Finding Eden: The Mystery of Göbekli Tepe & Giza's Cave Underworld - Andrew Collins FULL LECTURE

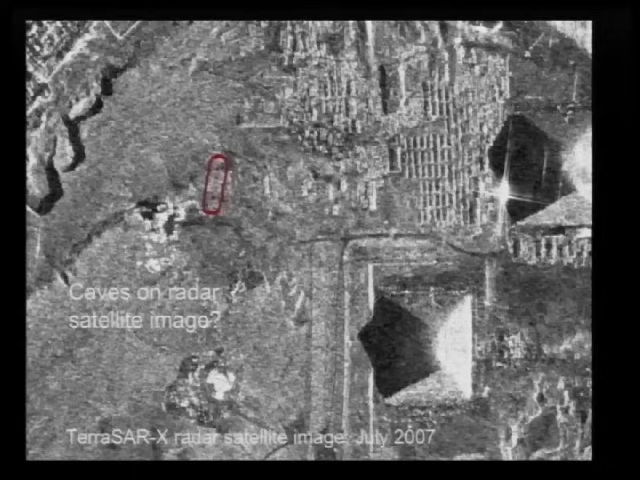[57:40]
a radar satellite image that was produced by the TerraSAR-X radar satellite company in July 2007. It shows a shadow area, and bear in mind this company promotes its maps to be able to see underground, so that you can see underground structures,
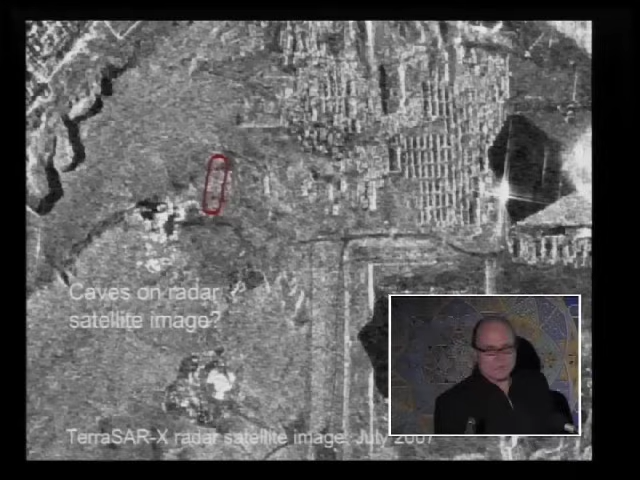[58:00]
that you can see almost certainly the caves there. There is nothing on the corresponding Google map that was taken within a couple of days, coincidentally, of this.